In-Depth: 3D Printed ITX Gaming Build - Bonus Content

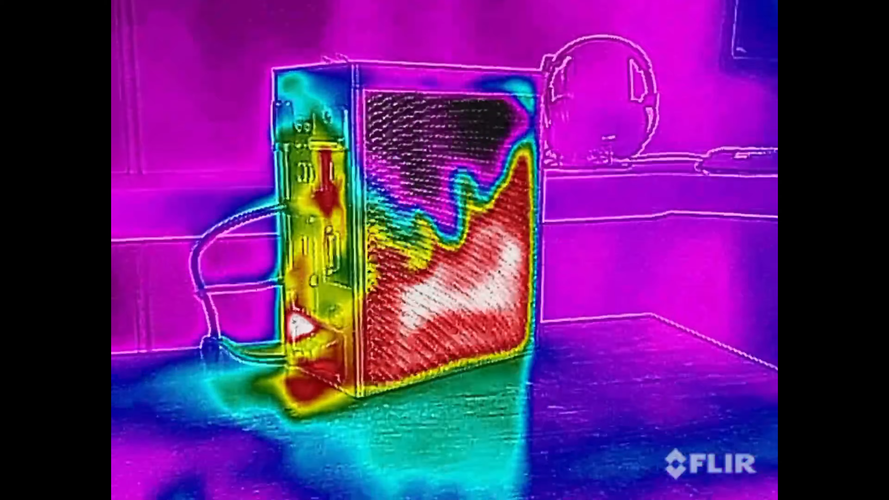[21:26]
It's with no surprise that the addition of the exhaust fans keeps the PC cool under operation, since this was also the case without the fans,
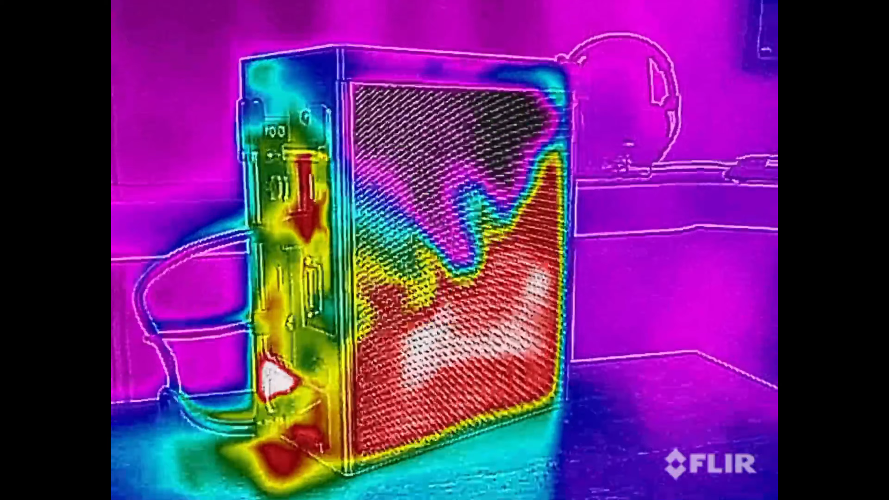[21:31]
but I know some of you might be using hardware that will produce more heat than the components I am using here.